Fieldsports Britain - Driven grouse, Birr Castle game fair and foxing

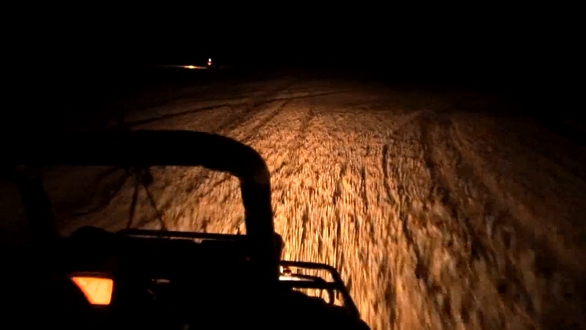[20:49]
ground scanning as we go for foxes and those deep ruts which would make my life on the back of the quad very uncomfortable.